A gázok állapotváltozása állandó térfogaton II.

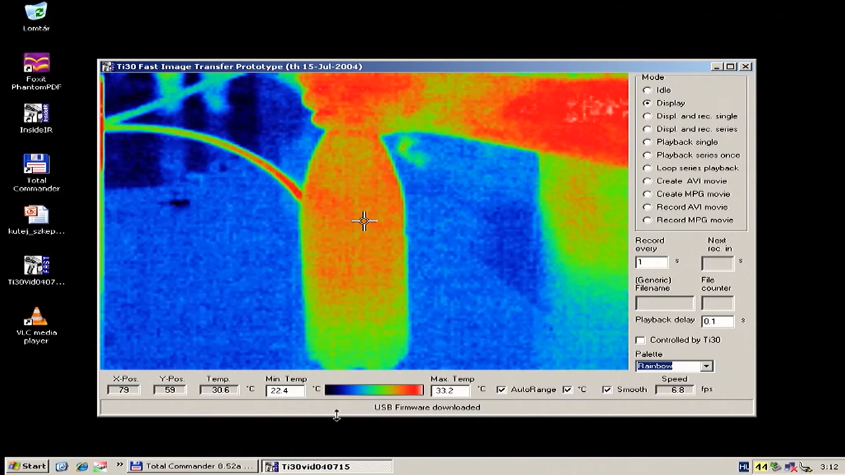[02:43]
On screen: spot 30.6°C, max 33.2°C, min 22.4°C
Szerintem látszik, hogy zöldül és melegszik. És amikor kiengedem, akkor lehűl.
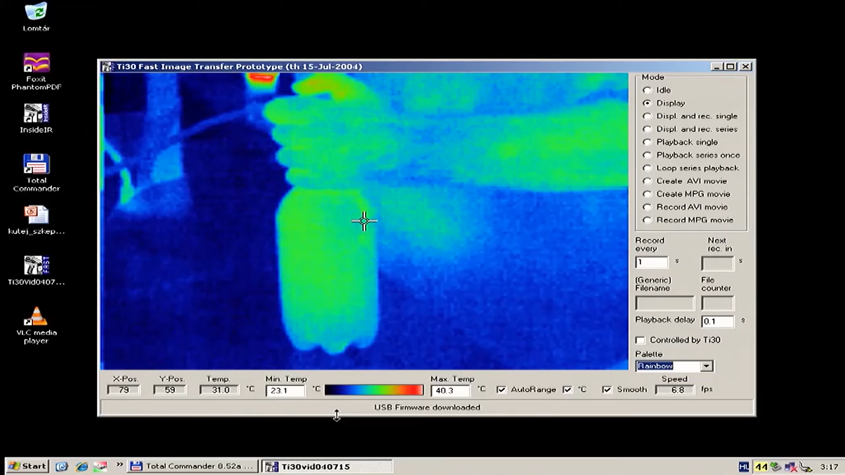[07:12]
On screen: spot 31.0°C, max 40.3°C, min 23.1°C
Egyébként, hogyha egy pillanatra fölkapcsolnánk, akkor azt is látnánk, hogy hogyan emelkedik a hőmérséklet a palackba. Én, mert itt van.
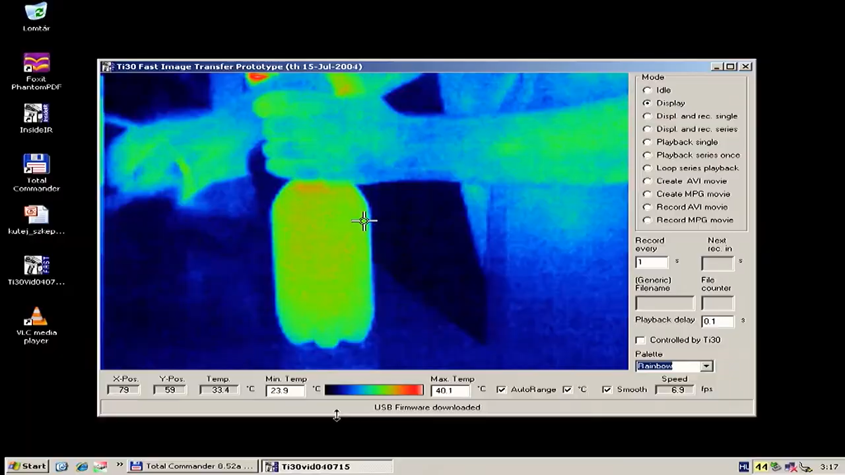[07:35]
On screen: max 40.1°C, min 23.9°C
Ugye az, hogy néha pirosabb, néha zöldebb, az ugye azért van, mert a háttérhez mindenki adaptívan teszi hozzá. Látjuk, hogy a hőmérséket hogyan alakul. Most a hőmérséket elkezd csökkenni, hiszen a környezettel elkezd kiegyenlítődni.
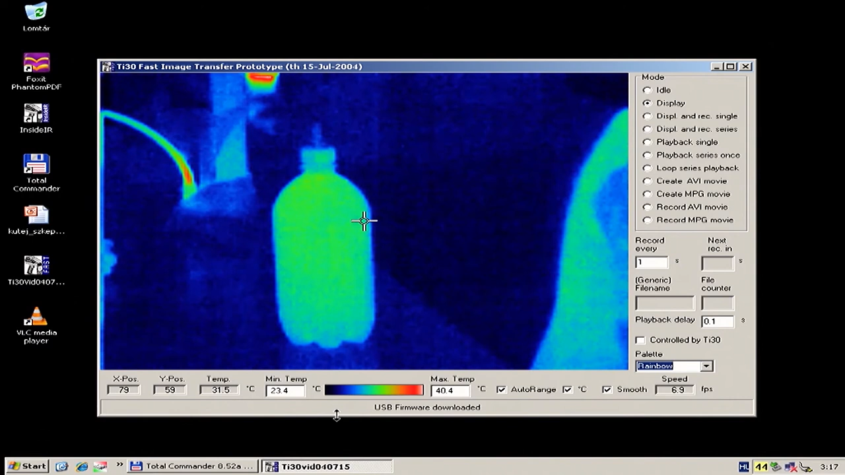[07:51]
On screen: spot 31.5°C
Elkezd kiegyenlítődni, és ennek eredményekén ugye, hát látjuk, hogy mi történik. Most azt fogom tenni, hogy kinyitom a palackot.